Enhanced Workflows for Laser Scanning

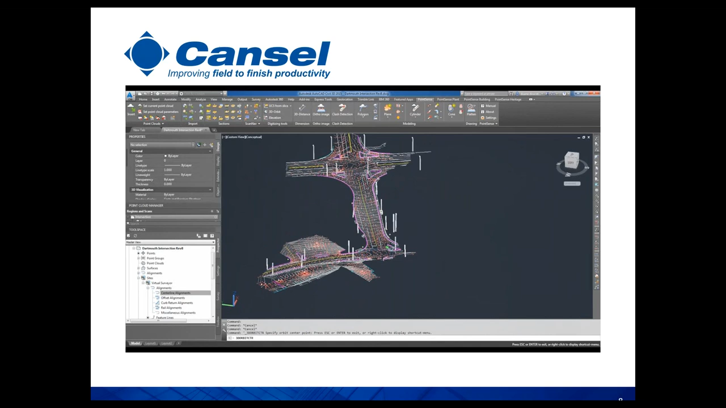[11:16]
We have plenty of features there, curb line, road center markings, power poles, and so on. But the key to understanding this is 3D data. This is point cloud data. Here we go, we just see the data coming on here.
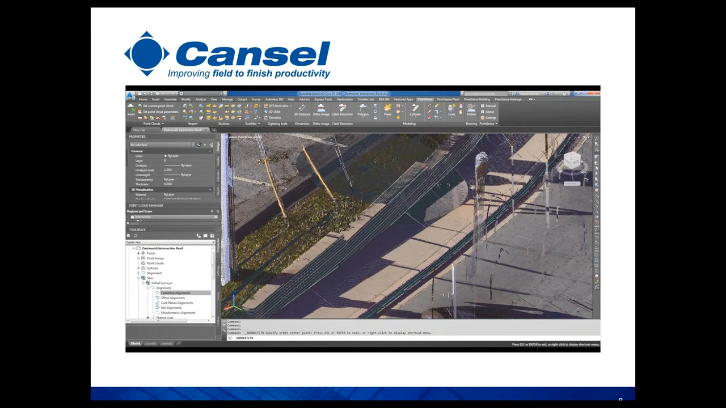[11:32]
So we've got a rich, dense 3D point cloud from which we're able to extract our various topographic features.
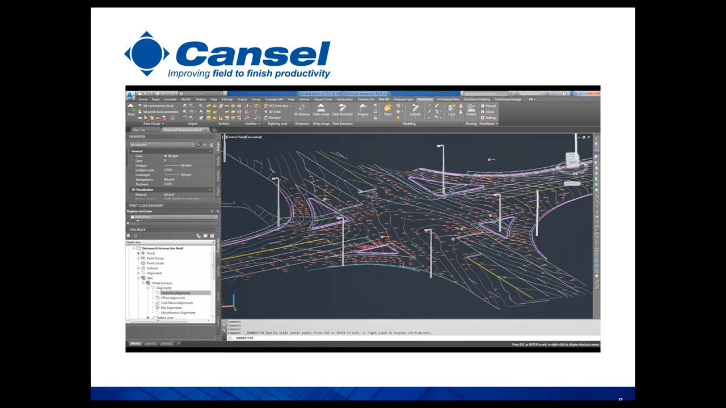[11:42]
Just moving around here, got our contours, picked out some curb line, gutter, got the TOA, top of asphalt.
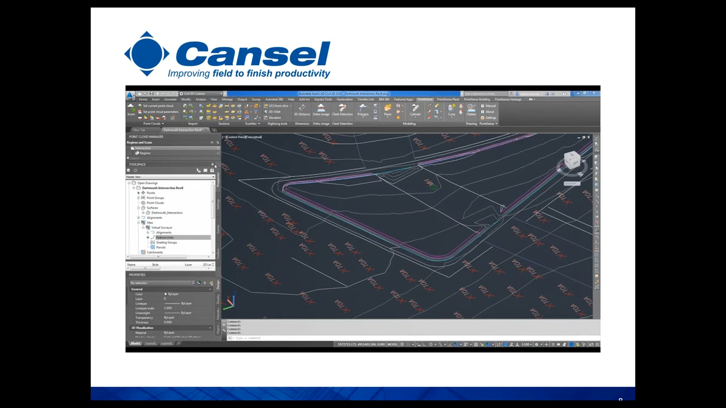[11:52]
I have a little look here in detail at this island.
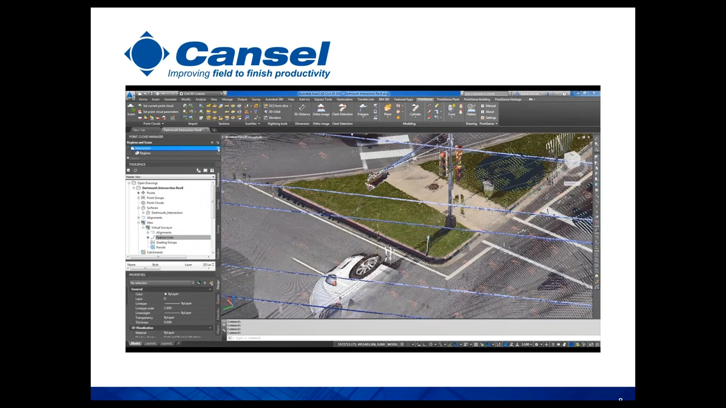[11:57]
And just following the curb line along here, we can pick this out, pick out the road markings, the white lines, the yellow lines, the stop signs, and so on. Just coming back into the island again,
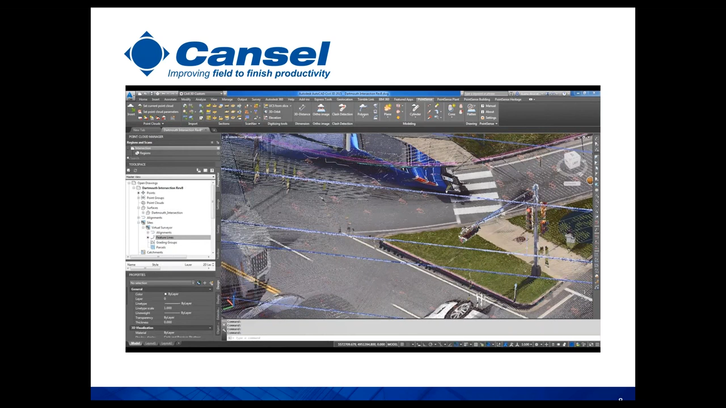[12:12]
we can start pulling out some of our street furniture. In this case, we've got a manhole.
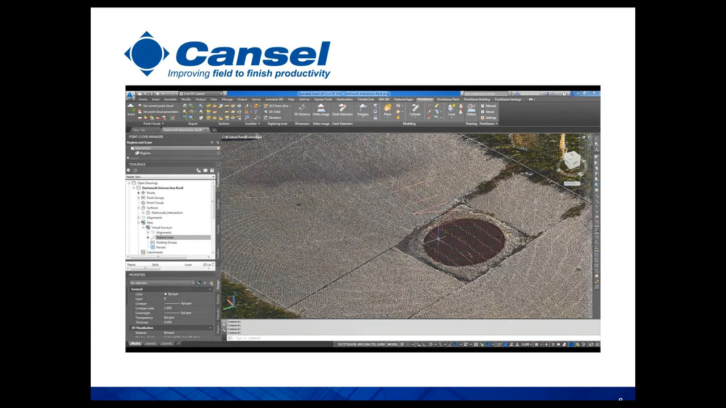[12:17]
This one is it's more of a GIS type of symbol.
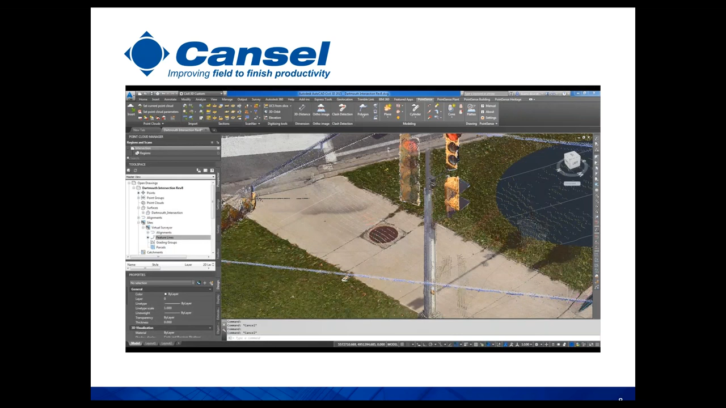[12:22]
Got some very basic symbology there, but they can obviously be positioned and shown to scale as well.
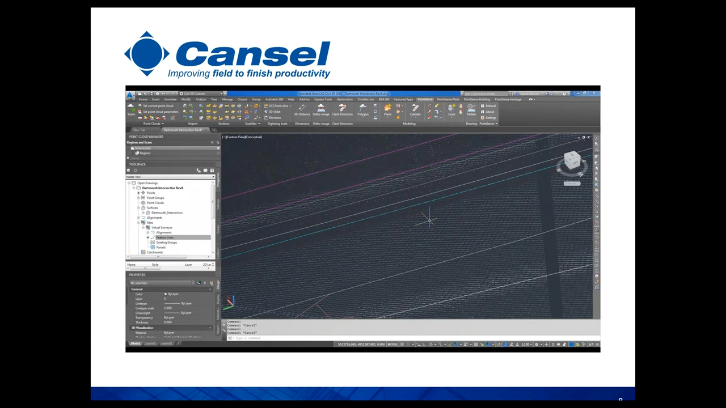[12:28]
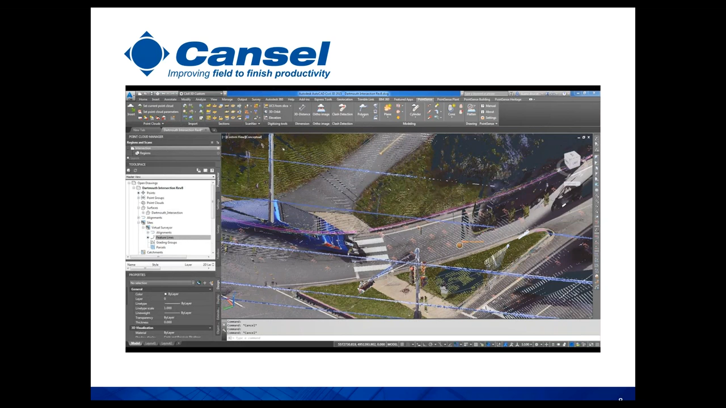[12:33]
So we can quite happily toggle here between the point cloud and the CAD data. So this is actually running in Civil 3D.
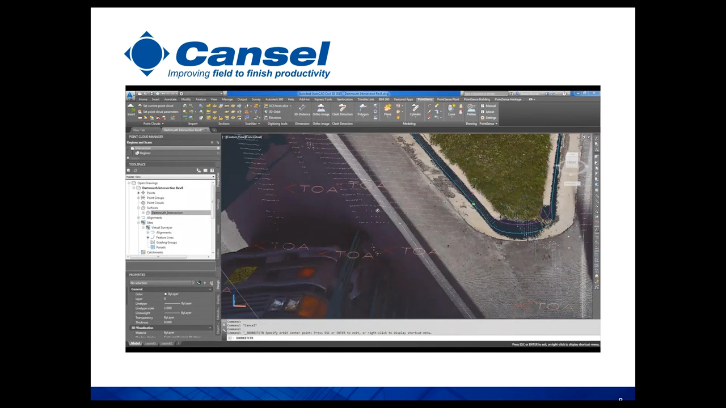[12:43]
The point cloud data is a recap project processed through the Faro scene software, so exported as a recap
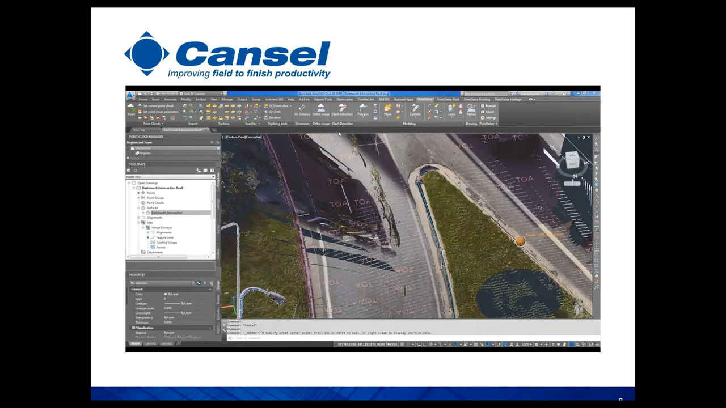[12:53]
into Civil 3D and then exploited using the Faro as-built software. So this is a combination of Civil 3D and as-built.